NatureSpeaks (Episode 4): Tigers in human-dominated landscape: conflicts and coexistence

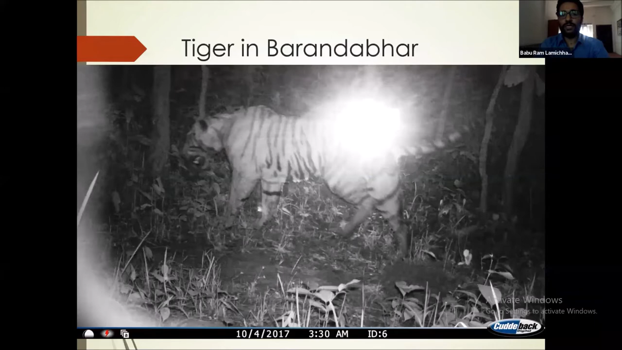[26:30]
So, here is one example of, uh, a tiger in Baran-Nawar corridor forest, which is, uh, north of the Chitwan National Park connecting to the, uh, northern hill forest area. So, this tiger, uh, in this photo, it's not visible, but there is one small video, video clip. I just want to play it. But as you can see in the video, the tiger is, uh, walking limping.
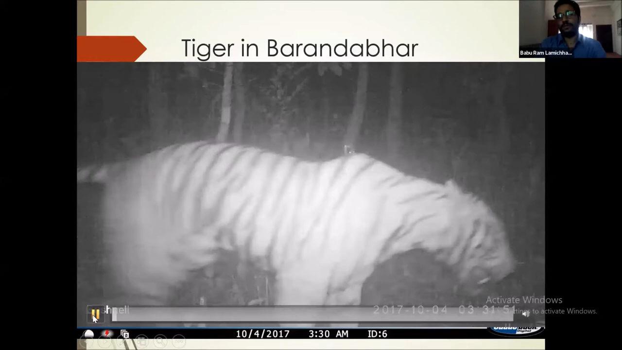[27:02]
So, the tiger, something, a problem in its hind foot on the left side, and it cannot walk properly.